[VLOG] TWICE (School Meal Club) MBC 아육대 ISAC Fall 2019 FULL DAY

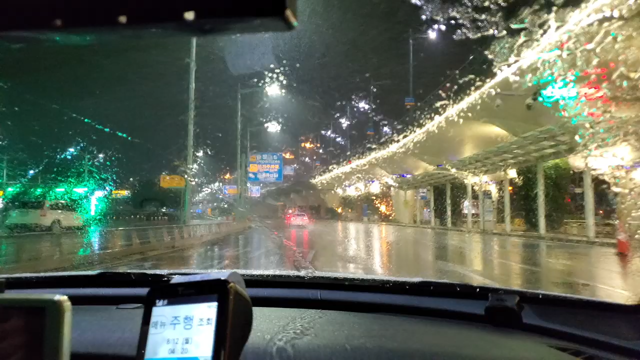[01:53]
So it's like pouring rain right now, and I should get there according to his map. I should get there by 5 o'clock, so I have like 40 minutes to spare actually before check-in even starts. So hopefully we're good. I think we're safe. It's the craziest trip I've ever done though. I don't know if it looks as scary from the camera as it does for me, but it's like super dark and like pouring rain.